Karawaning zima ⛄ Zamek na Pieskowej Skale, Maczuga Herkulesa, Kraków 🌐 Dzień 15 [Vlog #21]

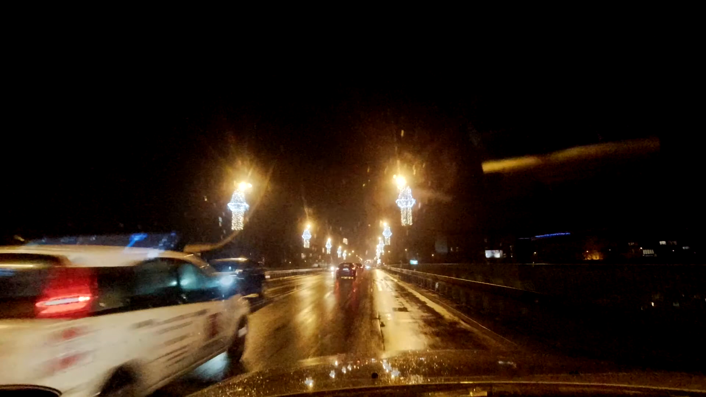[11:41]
Widzę, Kraków to jest miasto znaków drogowych.
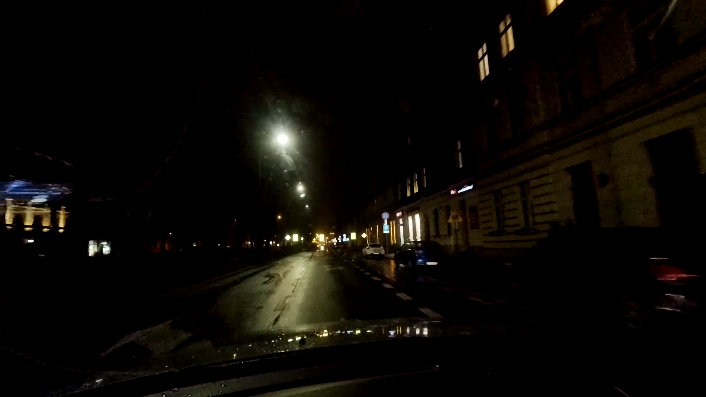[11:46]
Niech spróbuje ktoś ogarnąć, jeżeli widać, ile ich jest.
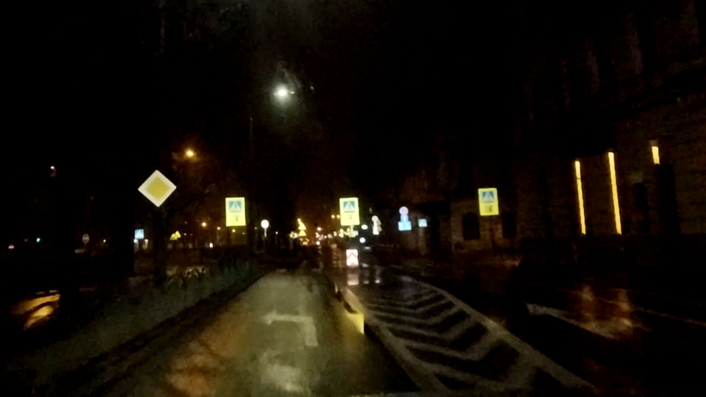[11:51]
Jest po prostu aż świeci od znaków drogowych. Nic innego nie widać, budynków nie widać. Same znaki drogowe.